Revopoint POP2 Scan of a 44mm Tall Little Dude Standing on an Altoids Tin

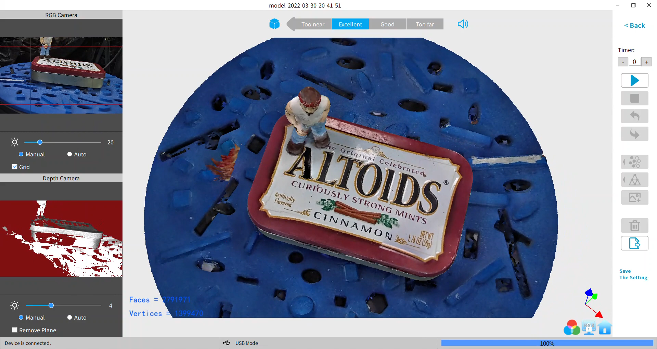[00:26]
I just threw the whole thing on the scan plate and started scanning
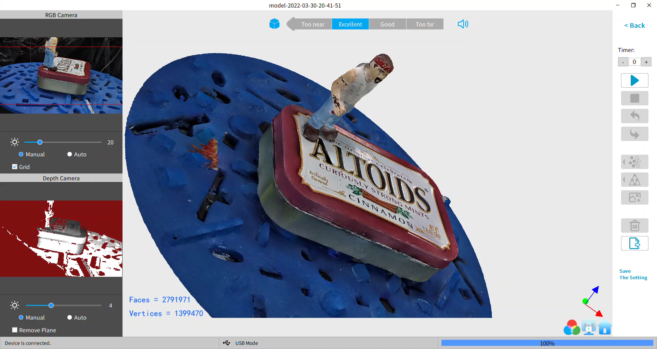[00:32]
you don't see what I could get
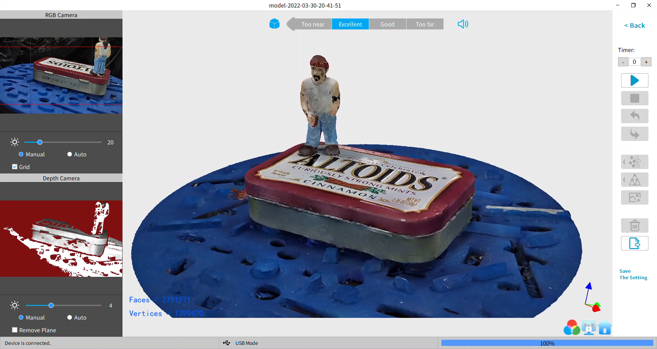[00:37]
see two points two
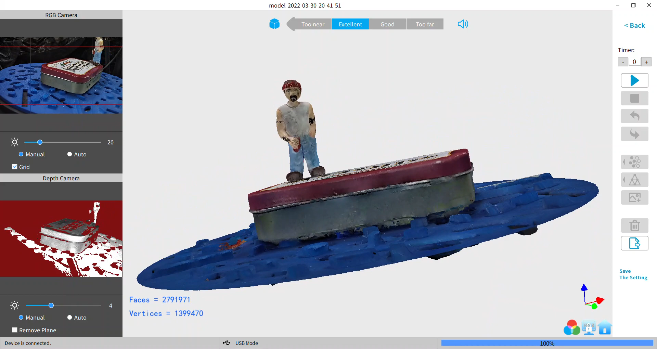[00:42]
point seven nine million faces anyway
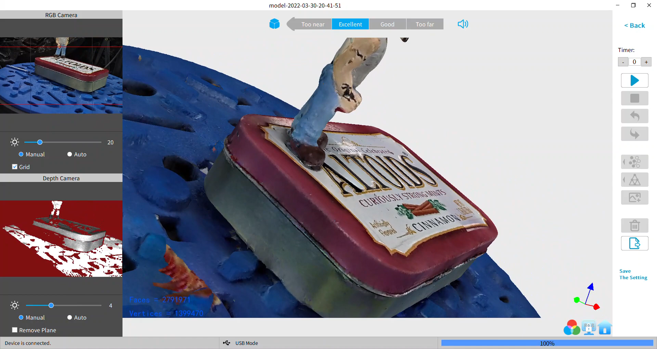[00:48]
he's not attached he's just magnetically stuck on there but
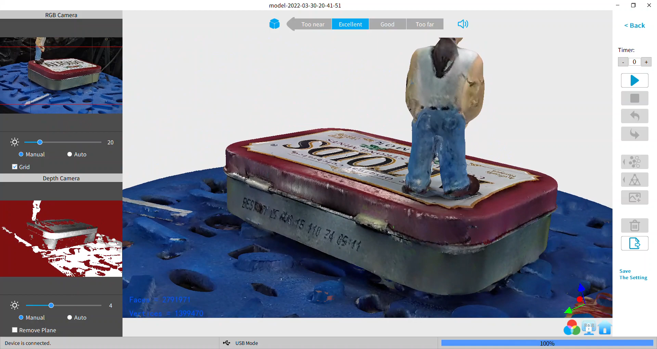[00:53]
look at the numbers man this texturing mode on the top two and
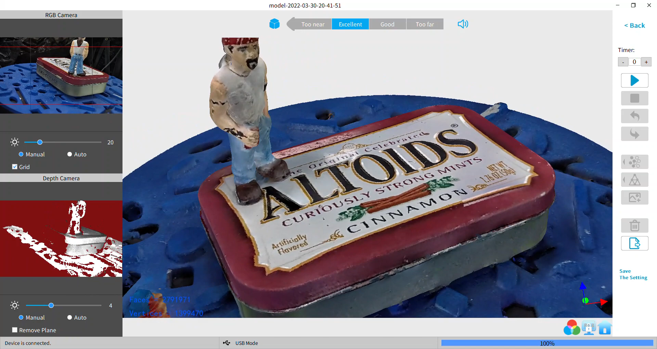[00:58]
the Revo scan is just incredible of
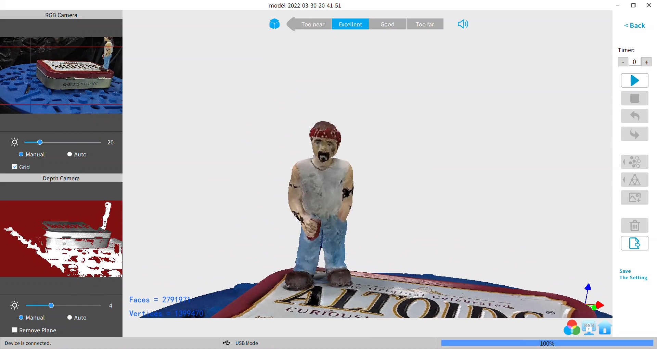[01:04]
course I like the the color the RGB mode like it a lot
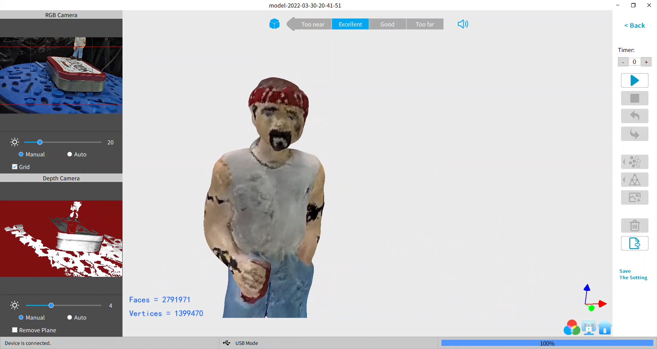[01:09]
lets me be a little creative and expressive there's the mesh only
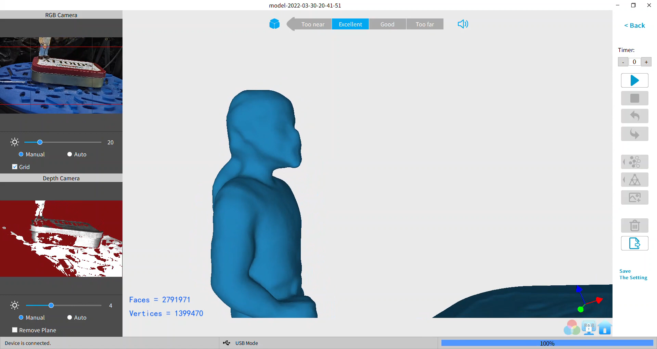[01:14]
no texture looks pretty good zoomed in too far and I did it twice sorry